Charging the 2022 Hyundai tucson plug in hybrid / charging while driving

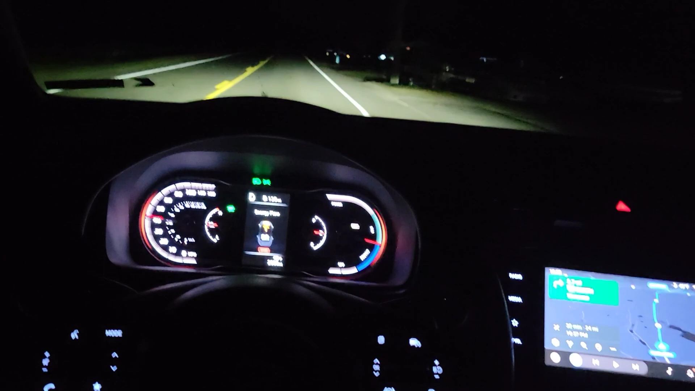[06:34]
when I was looking up this car but if you drive in sport mode right
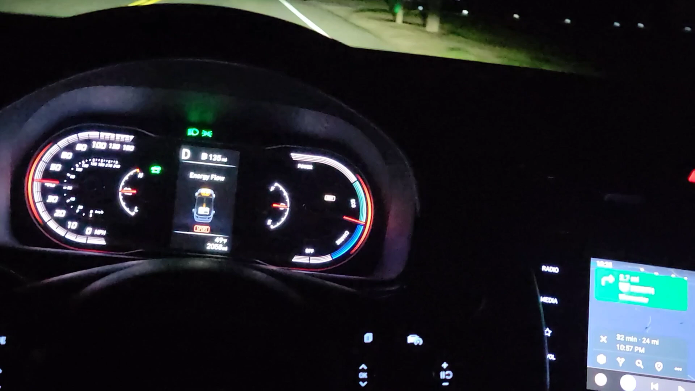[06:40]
see like that sport mode you see though where the energy is going it will charge the battery the battery was